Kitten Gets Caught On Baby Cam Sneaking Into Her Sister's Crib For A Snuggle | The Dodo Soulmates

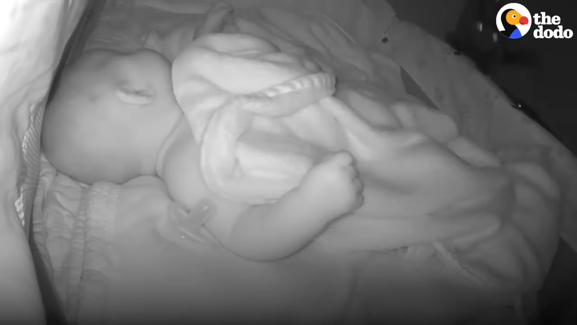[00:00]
I got a notification so I opened it and I just saw Luna rubbing all over her.
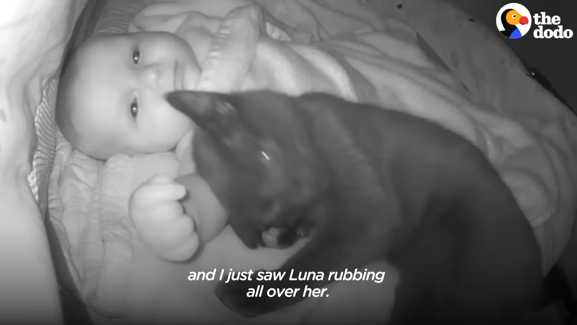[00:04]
The camera was right in her face and they were both looking at it like, Mom, please don't separate us. Please don't. Let us stay. Luna was just cuddled up next to her like, Mom, don't come get me.
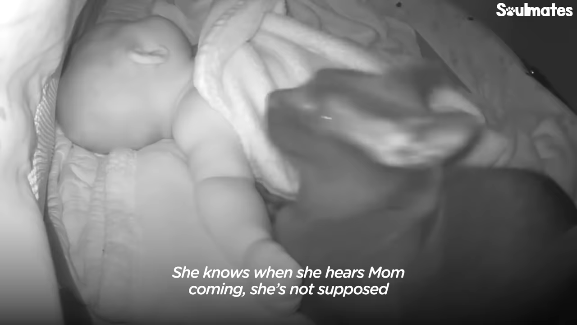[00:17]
She knows when she hears Mom coming, she's not supposed to be in the crib unless we're in there.